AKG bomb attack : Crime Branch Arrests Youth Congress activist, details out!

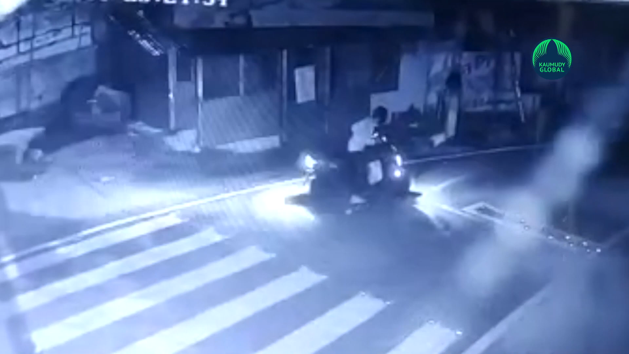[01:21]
The investigation team couldn't identify the vehicle's number owing to the poor visuals from CCTV cameras installed at the nearby houses.